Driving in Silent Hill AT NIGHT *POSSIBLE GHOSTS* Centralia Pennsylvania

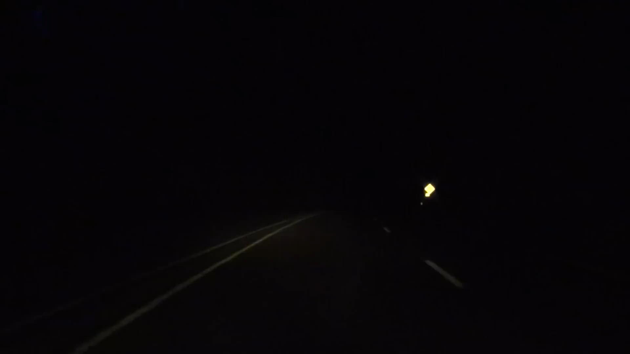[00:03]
We are currently in, about to hit Centralia, Pennsylvania. And this is AKA, wow, I have never seen a color on this road before either. Look at the color of this road. It's different than other roads that I've seen colored. I've never seen a color like this. It's brownish. This is Centralia, Pennsylvania. Fog area.
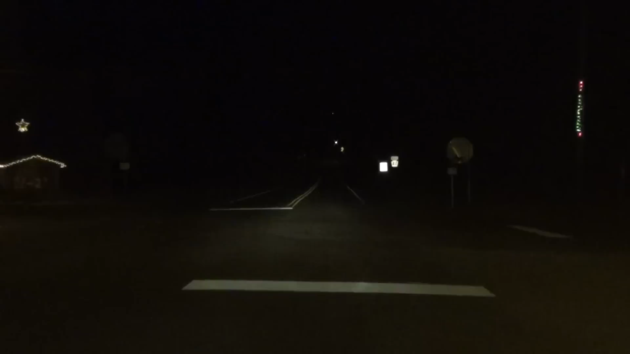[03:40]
Hello, I traveled all the way out here. Was it? What the fuck is that? Why are the roads brown?
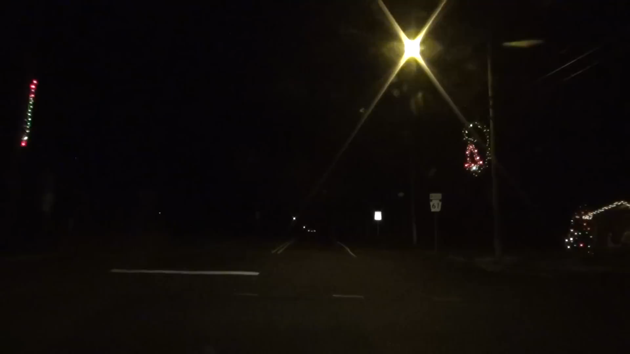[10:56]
Okay, there's supposed to be a street right here. Fuck. What the hell is it? Where's all the streets at? There's, that must be an old ass map. Hey, you hold on. I'm trying to scare myself right now, so just relax. There you go. Ugh. I keep going to the goddamn same fucking...